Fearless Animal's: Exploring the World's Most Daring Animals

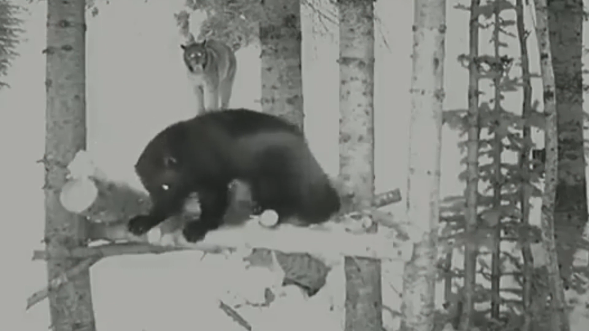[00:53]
Even in these harsh environments, Arctic badgers never lose their courage and determination to track and capture their prey.